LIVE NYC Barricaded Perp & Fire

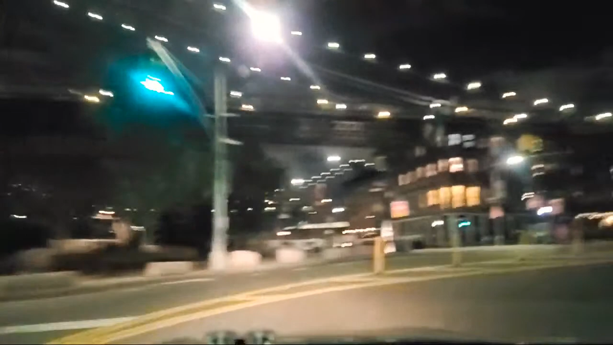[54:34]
The Bronx Bridge, which takes you directly to the Joker stairs.